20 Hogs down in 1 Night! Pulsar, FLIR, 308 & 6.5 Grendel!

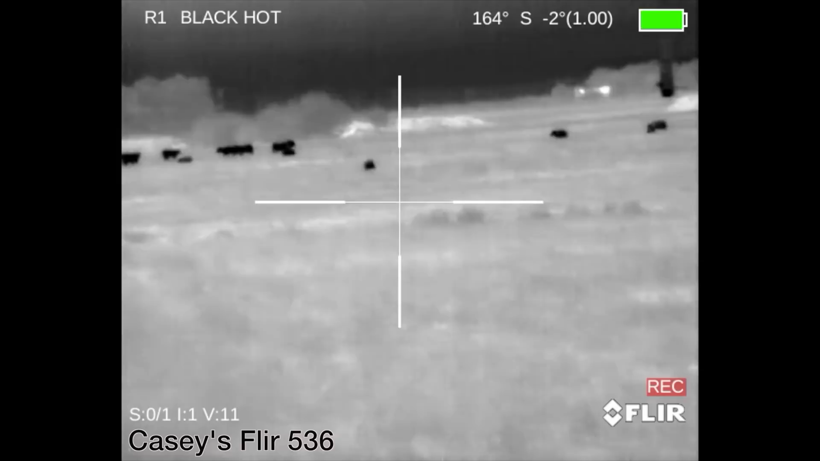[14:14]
So you can see how those cows in the back left blend in with the hogs. And you want to make sure that you're scouting ahead of time.
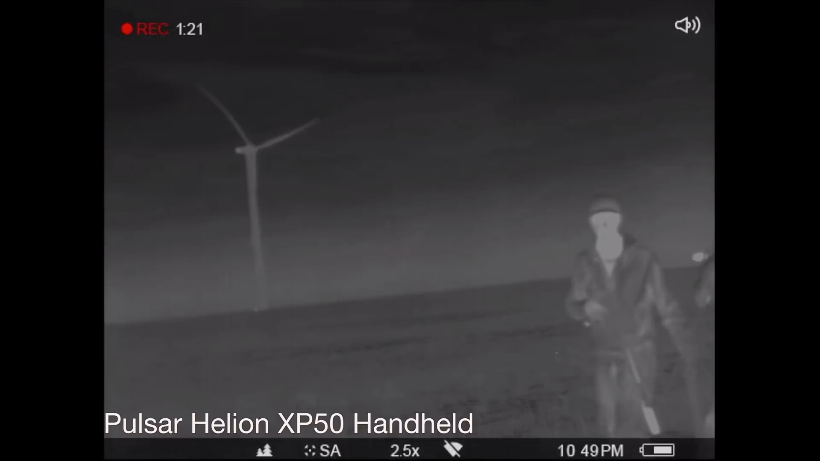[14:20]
Scouting before you shoot. And you're communicating with each other. But there you have it.